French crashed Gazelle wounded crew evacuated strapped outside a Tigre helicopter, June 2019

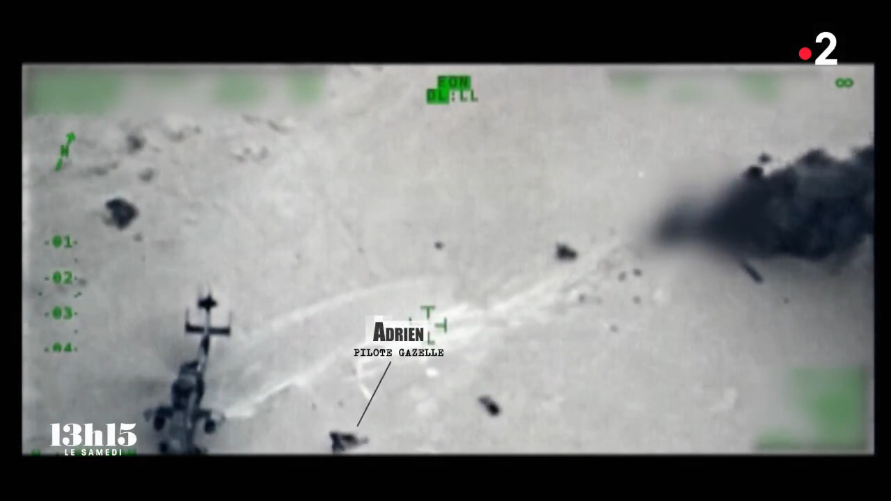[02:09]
Kevin, le chef de bord, incapable de marcher, ne peut que rouler sur lui-même pour s'éloigner de l'hélicoptère sur le point d'exploser. En premier lieu, j'ai pris Adrien, ce que c'est... C'était de rouler.
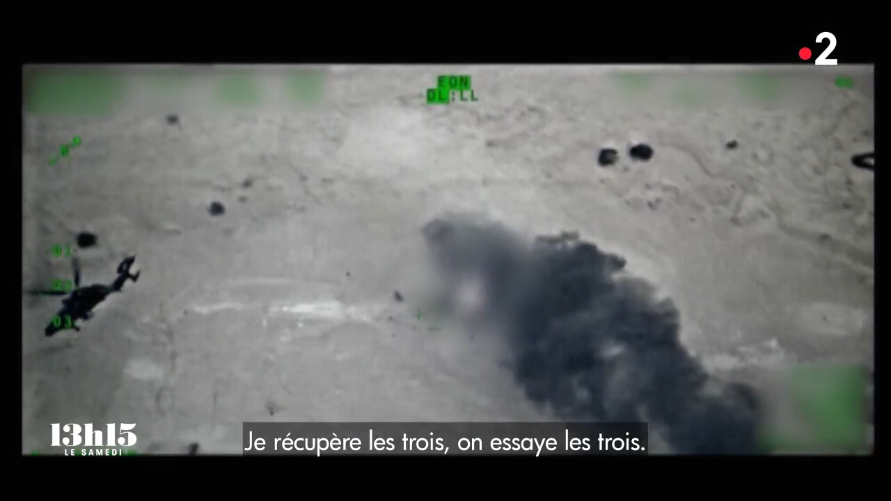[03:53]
La scène a duré moins de 6 minutes.